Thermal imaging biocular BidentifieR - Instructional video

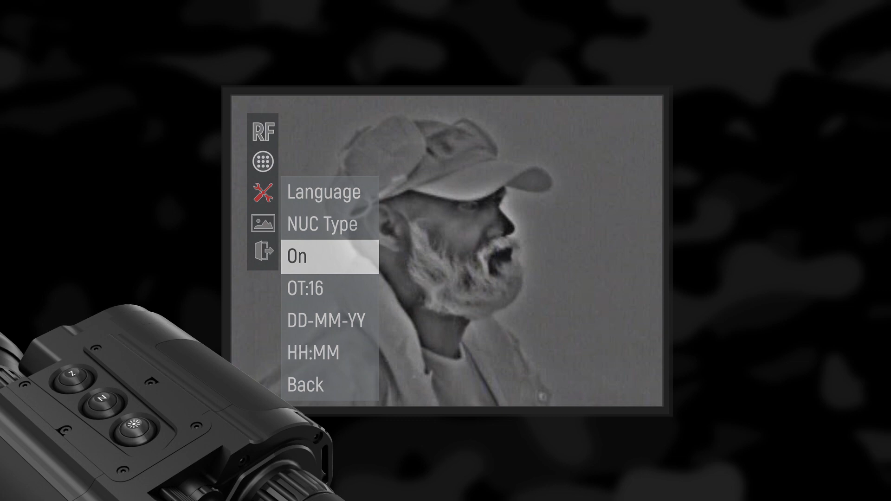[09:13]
When the external shutter mode is activated, the motorized mechanism of the shutter is blocked and the AUTO NUC function is deactivated. When the standby function is on, the device will be powered on every time when the tilt angle is less than 45 degrees to both sides and 60 degrees upwards and downwards.
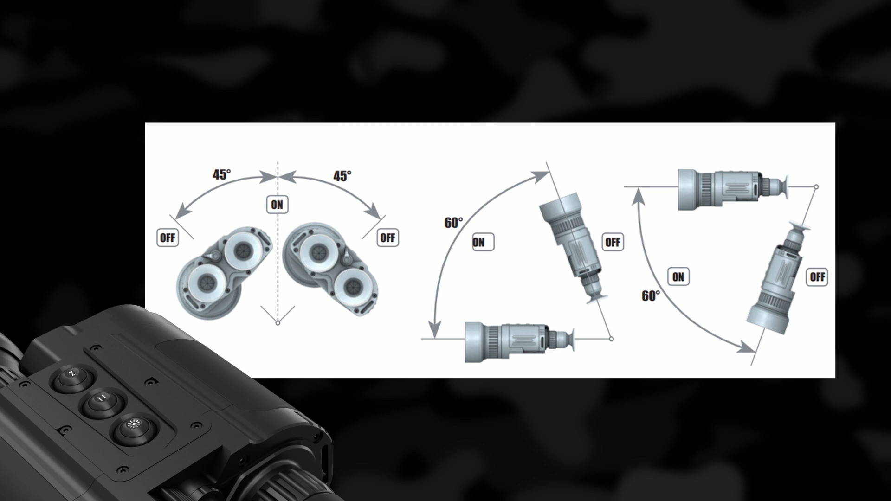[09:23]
As soon as these conditions are not fulfilled, the device will automatically switch to the standby mode. Brightness.
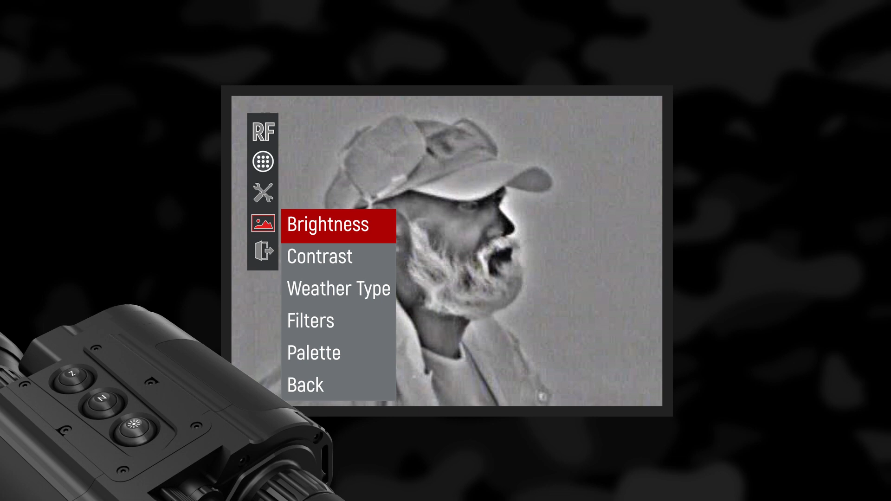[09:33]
Selecting brightness gives the opportunity to set your own user-defined level of brightness. Brightness is not related to the luminous adjustment performed by the button brightness.
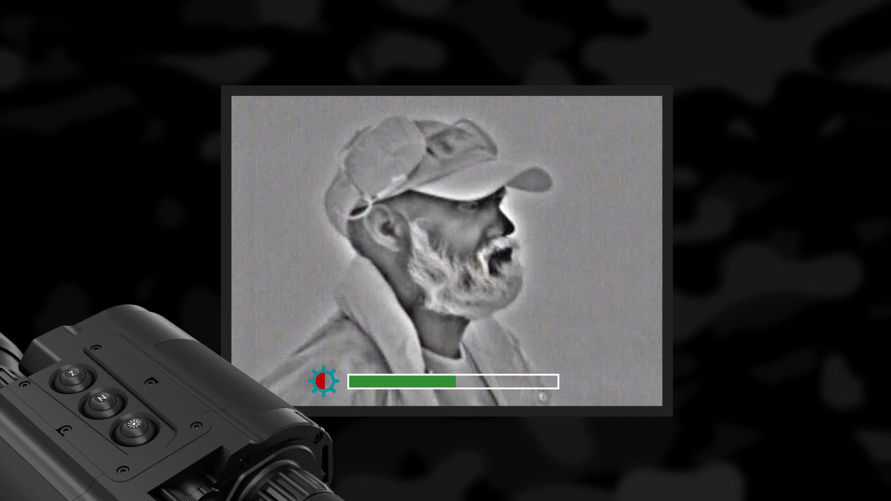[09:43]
Contrast. Selecting contrast gives the opportunity to set your own user-defined level of image contrast.
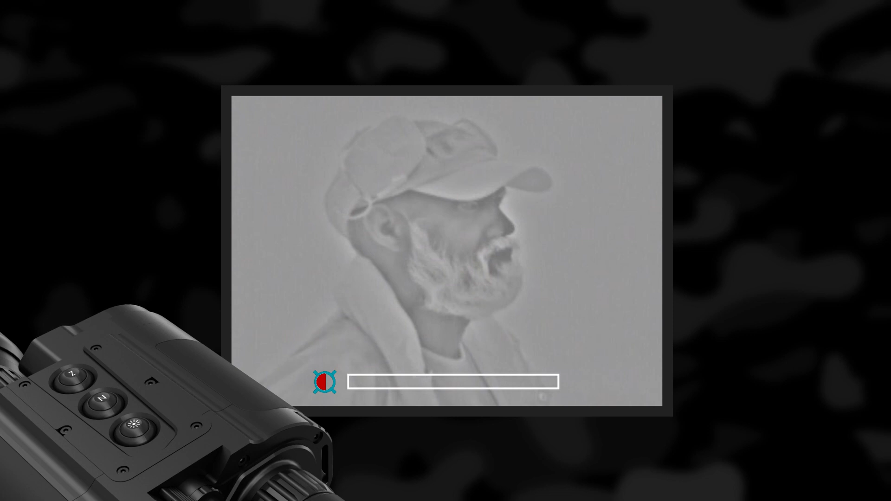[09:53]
Contrast. Weather type. Image quality strongly depends on the weather conditions.
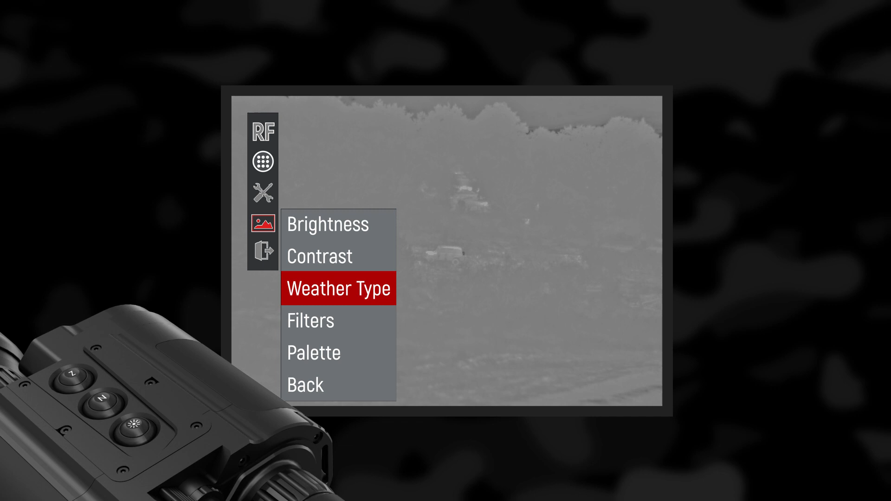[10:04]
When the weather is wet, for example, fog or rain, the dynamic range of the scene is reduced, causing low contrast performance of the device. We developed three different filters. Wet, normal and fog.
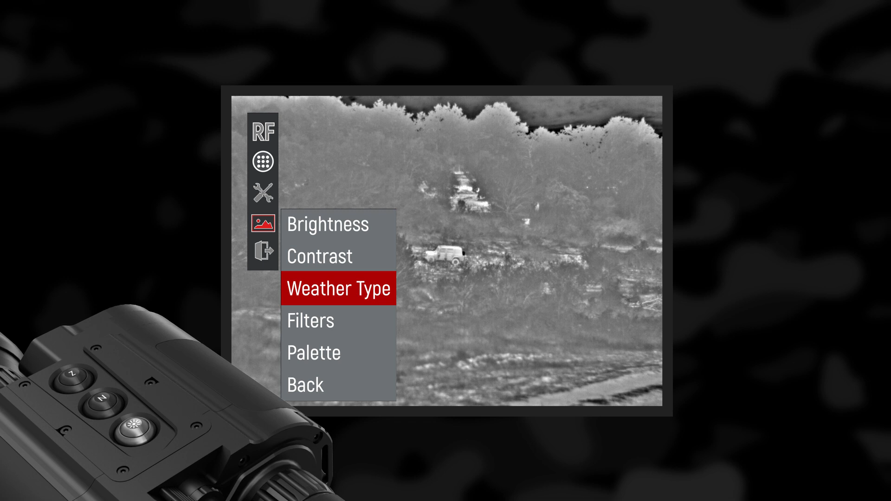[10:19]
filters. This type of filters affect the object edges.
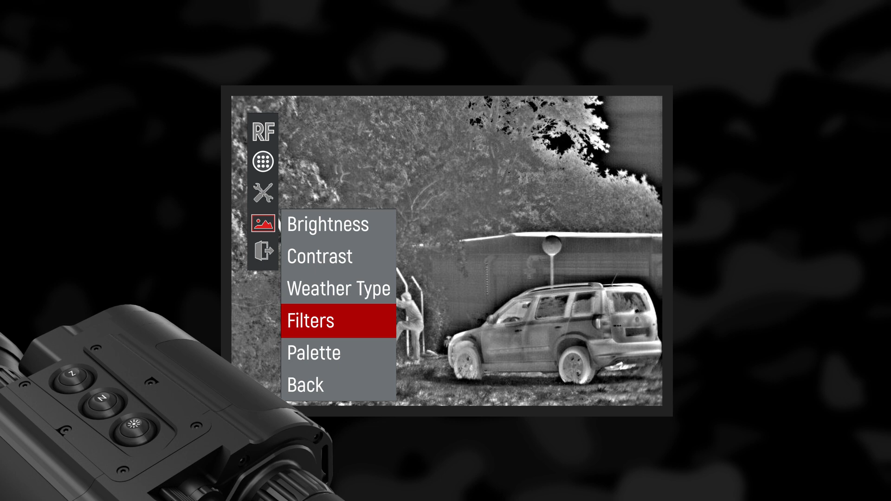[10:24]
You may choose between three filters. Smooth, normal and sharp. Default and recommended value is normal. Palette.
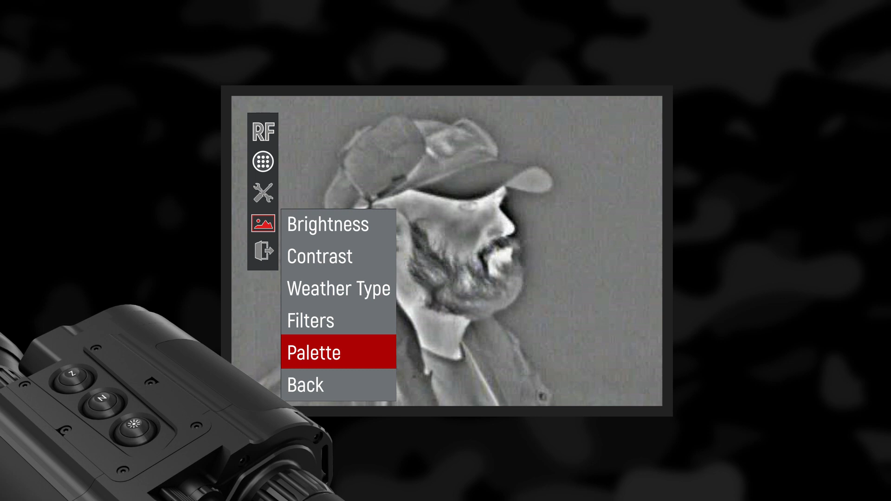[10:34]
Allow switching between white hot, red hot, black hot and isotherm palettes.
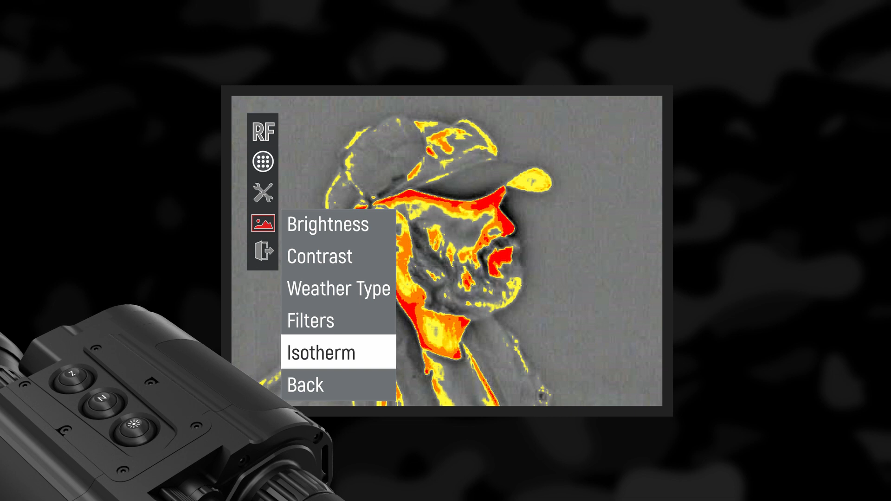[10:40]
The objects above the threshold temperature are colored in different shades of red.
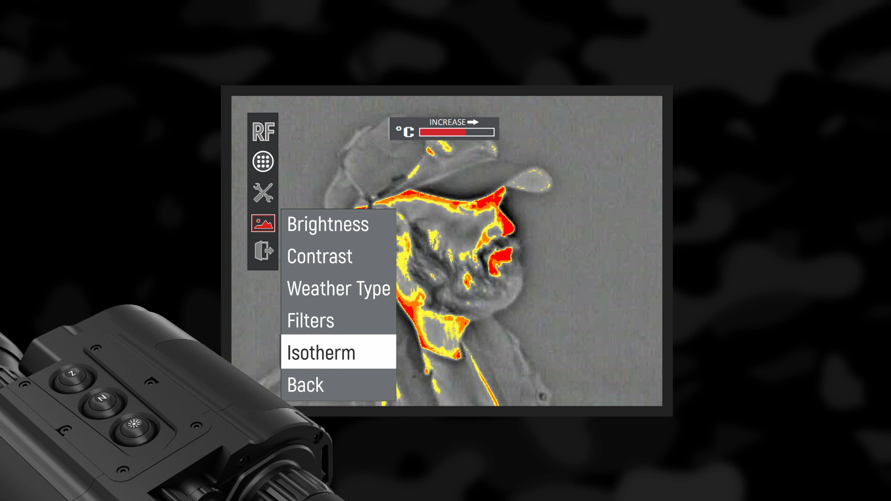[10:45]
The temperature threshold can be set. All great numbers.ÃO Agree.